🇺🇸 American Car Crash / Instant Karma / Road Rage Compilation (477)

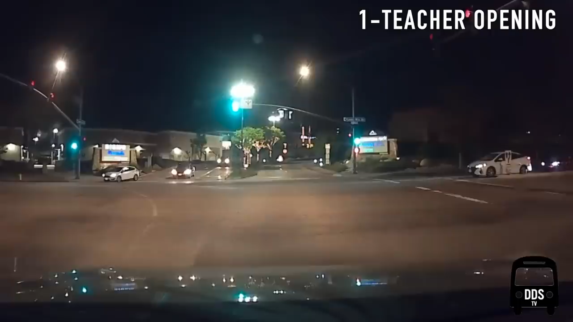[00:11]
This clip is a great example of looking prior to proceeding even if a driver has a green.
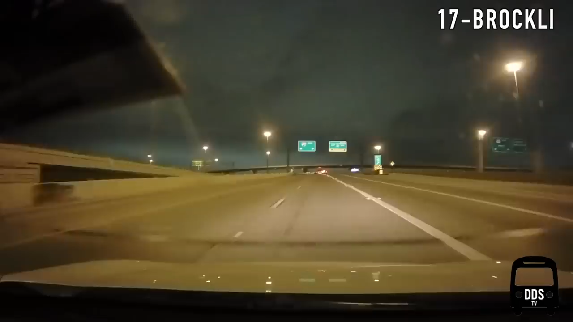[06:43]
The driver plows into the barrier unexpectedly, if I had to guess it was either falling asleep behind the wheel or busy looking at their phone.